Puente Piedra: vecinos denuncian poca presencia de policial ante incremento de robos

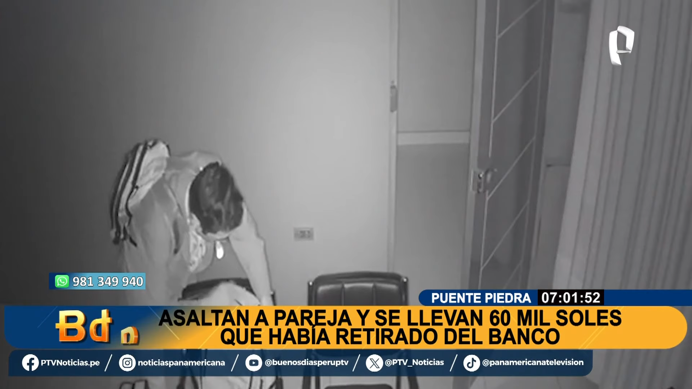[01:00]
Pero este atraco no es un hecho aislado. A pocos metros, días antes, una pareja entró a robar en el segundo piso de esta vivienda. Este registro muestra a los ladrones primero merodear la zona.